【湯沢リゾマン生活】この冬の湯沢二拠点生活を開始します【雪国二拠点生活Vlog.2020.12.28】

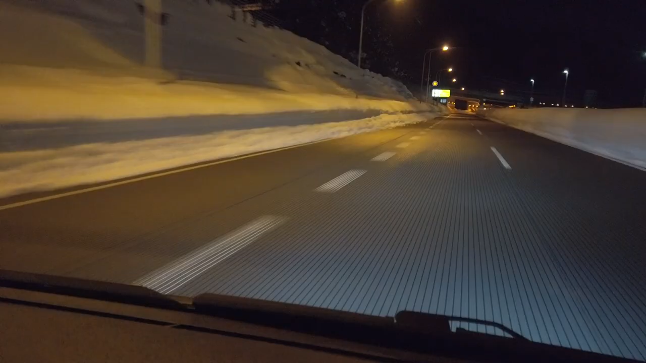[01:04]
雪たっぷりの湯沢に到着12月の4日に来たのが嘘のようですねあれから3週間しか経ってないのにこんなに様変わりしました湯沢ですこれが湯沢のポテンシャルだ